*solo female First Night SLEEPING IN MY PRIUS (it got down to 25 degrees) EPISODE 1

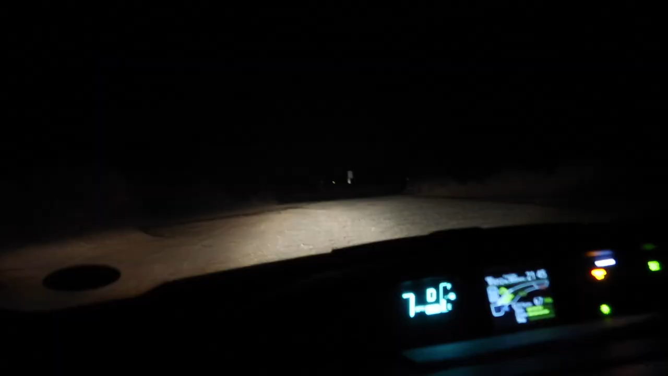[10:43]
Oh shoot, me and snowflake, we going off-roading. Oh, you can see so many stars out here.
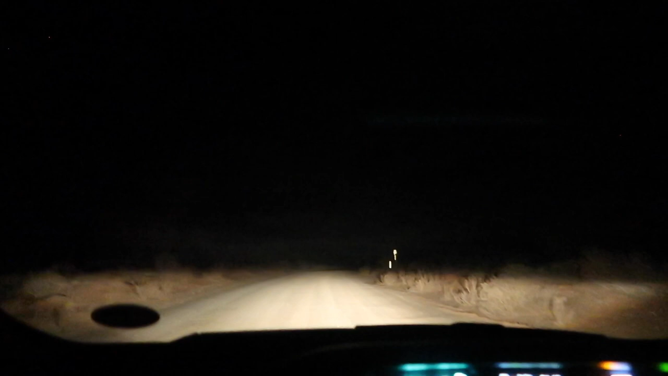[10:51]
Well, I guess we're just driving into the middle of freaking nowhere. Oh, I see a van there. That's cool. Oh, I see a lump. Like a sprinter van lump. I don't know. Do I go join them? Like how far do I have to drive down this road? How do you do this? I love how millennials made like being homeless cool. That's hilarious. What is that?
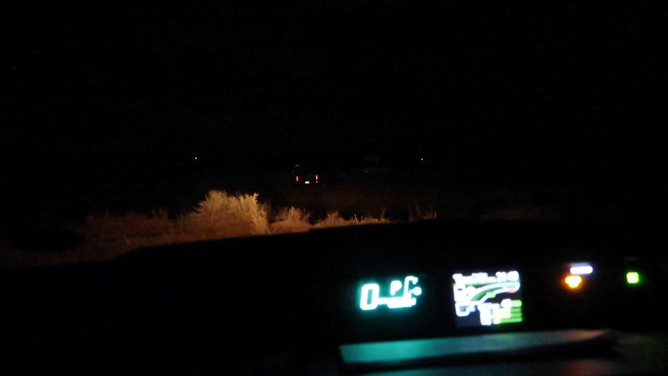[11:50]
We're just gonna keep driving into the boondocks, I suppose. Someone just sitting in their car on their iPhone. That's cool. Are we there yet? Okay, I'm just being a jerk now because I'm like shining my lights on everybody, I realized. Okay, well, you know what I'm gonna do?